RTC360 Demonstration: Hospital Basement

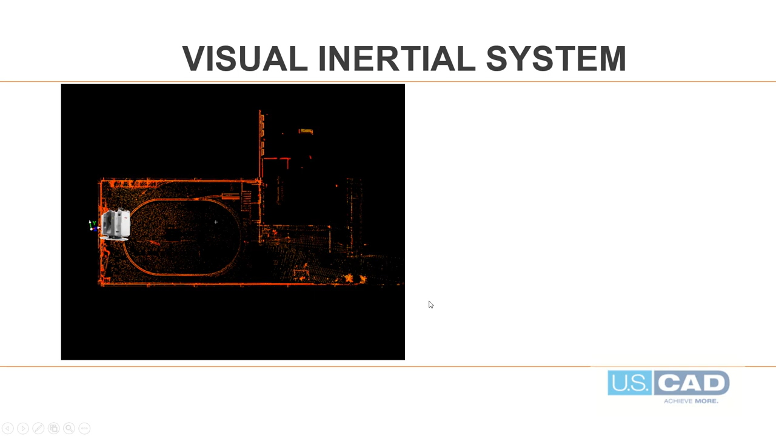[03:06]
The VIS system will identify unique points in the image and map that to the point cloud.
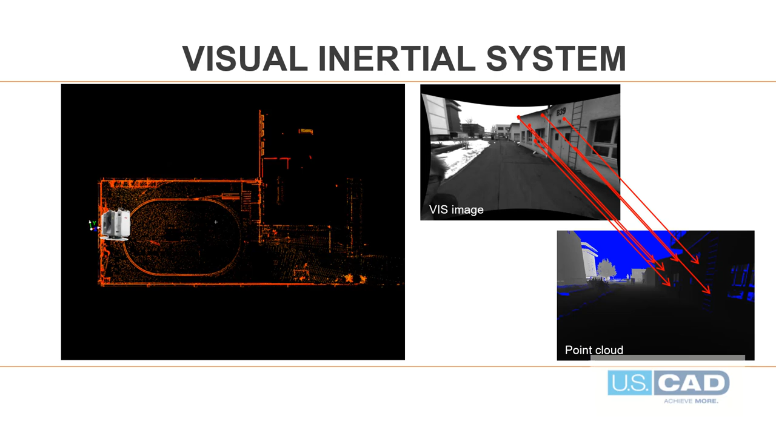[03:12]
This provides the coordinates. As we pick up and move the scanner, it is tracking its movement in relationship to these points.
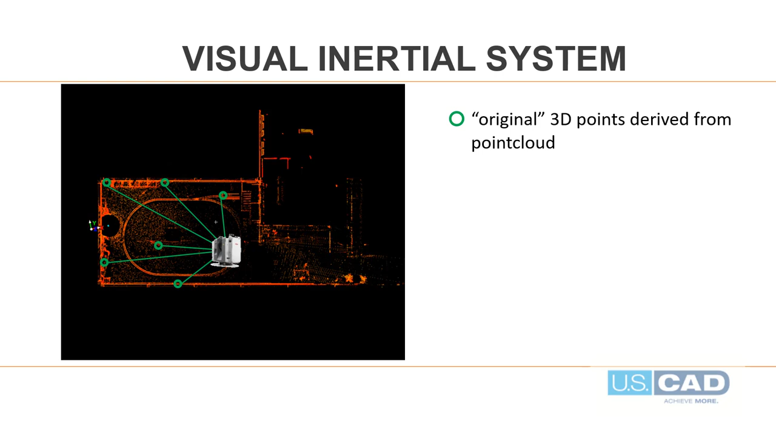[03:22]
It will also start tracking new points that come into view. While the video itself isn't saved, the video that I'm about to show is an example of what the scanner sees as it moves and how it tracks its location in relationship to those points. The four views on the left are from the four scanners on the scanner's corners. The upper right is the camera that faces up,
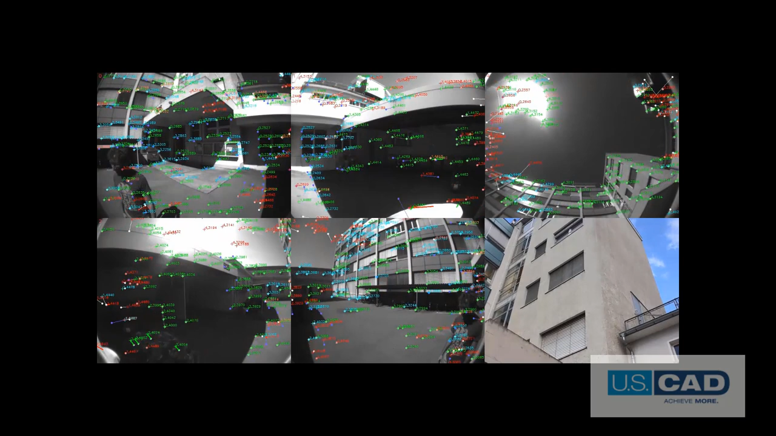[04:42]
Here's the next setup location, and the scanner already knows exactly where it is, and the registration is effectively done. Isn't that incredible? Think of all the office time that you'll save without having to register.
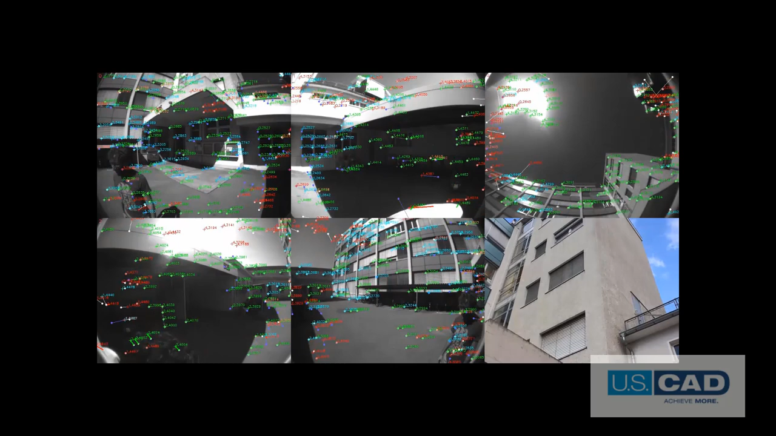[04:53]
Okay, now that we've covered all of that, let's get on with the fieldwork and see it in action.
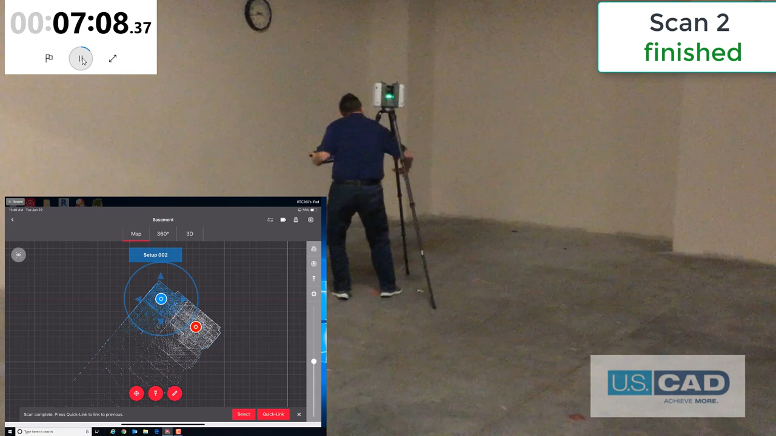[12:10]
The scan will pop onto the iPad in the right place with the right orientation completely automatically. This is because the Viz system tracked the location change between setup 1 and setup 2. I will move the scanner to the third setup and press Start.
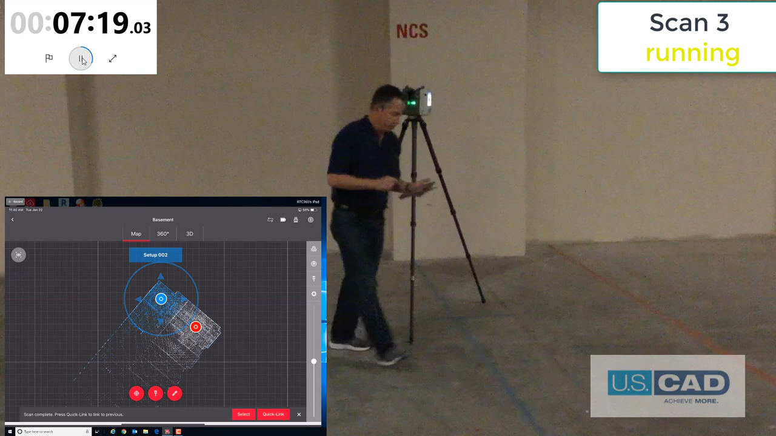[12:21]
For the sake of time, I will fast-forward to the end of the scan while also accelerating the timer. While it is fast-forwarding, I will create a link between the setups on the iPad.
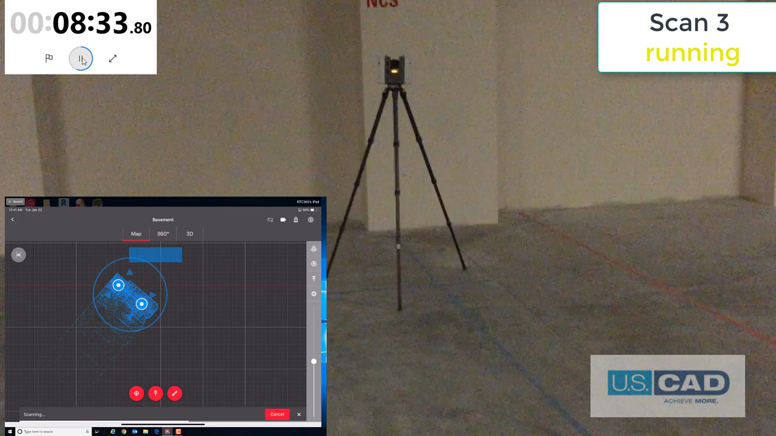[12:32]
While I move to the next setup, the third scan is displayed in exactly the right place again.
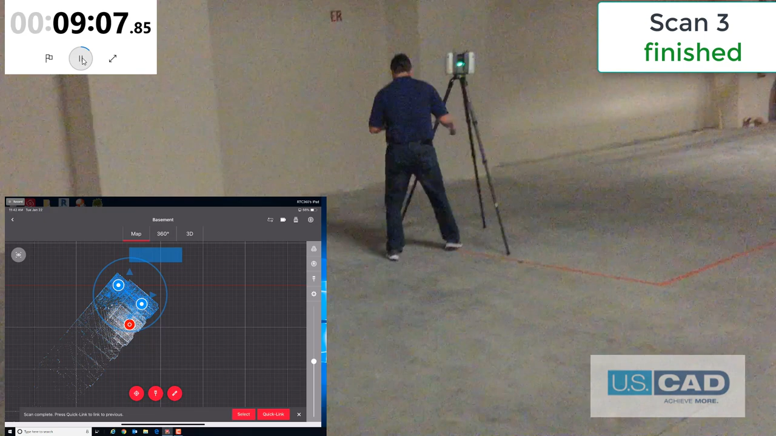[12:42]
I will fast-forward through this scan also.
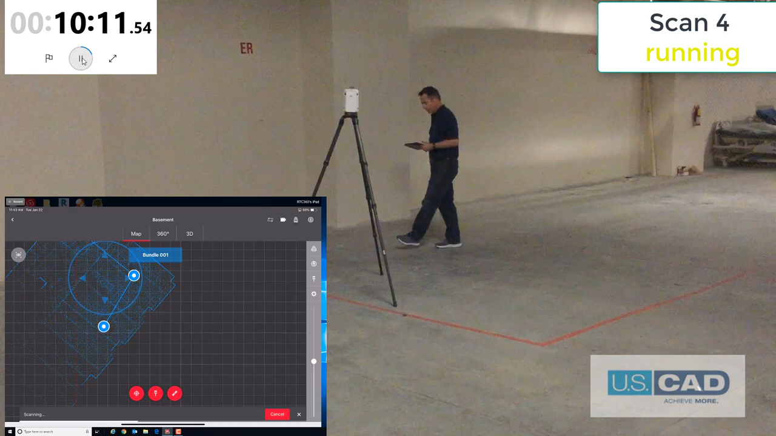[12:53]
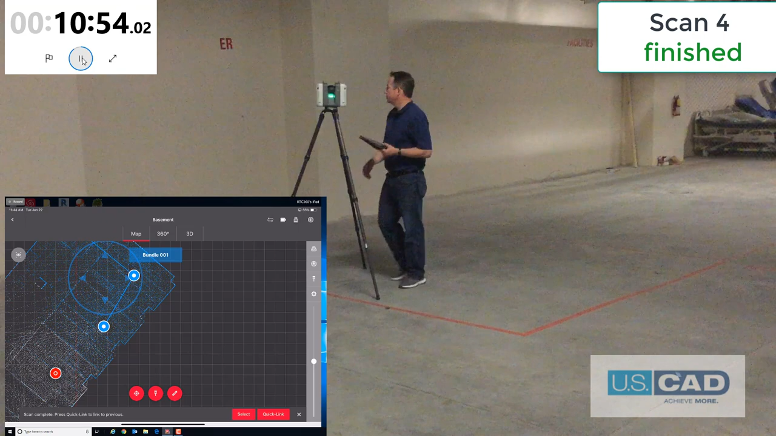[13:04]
The force scan is complete and also displays in the correct location. I will fast-forward the rest of the way through three more setups for a total of seven in all.
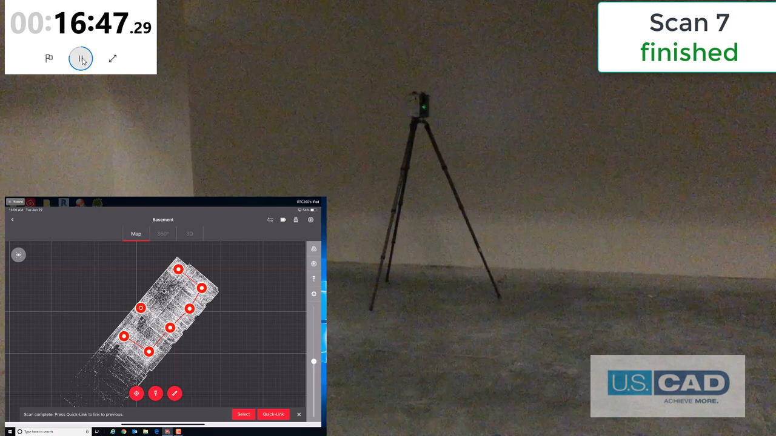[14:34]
16 minutes, 47 seconds for seven setups, completely capturing the as-built conditions, including all mechanical. We will pack up and then transfer the data to the computer.